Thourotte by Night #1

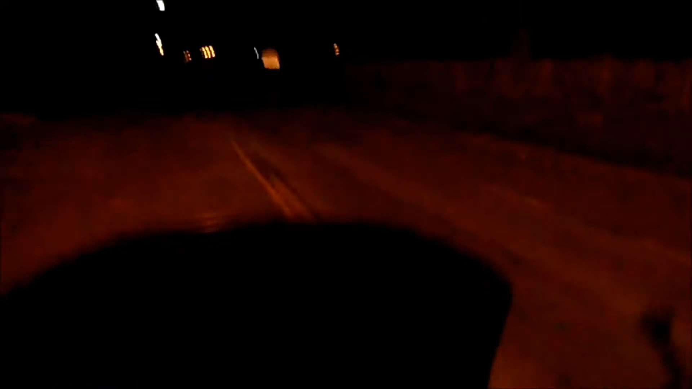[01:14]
Minuit 30, 13 degrés. Bon, vous allez voir, de toute façon, l'éclairage est à moitié allumé. Hein.
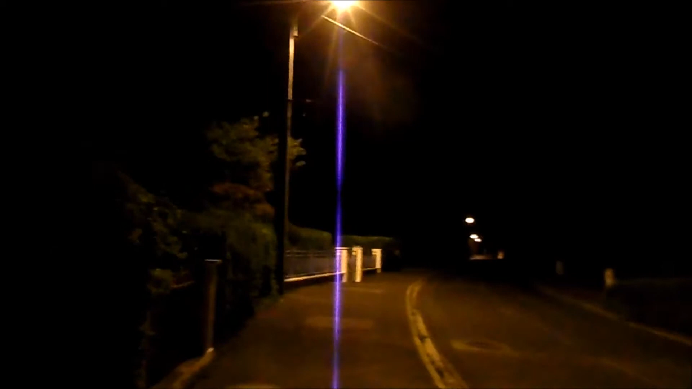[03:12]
Et là, il n'y a plus de vent à des cornets cocus, donc ça tombe bien. Voilà ce que ça fait de la 250 dans une BF, dans une lanterne BF. On va essayer de ragrandir, voir si ça fonctionne.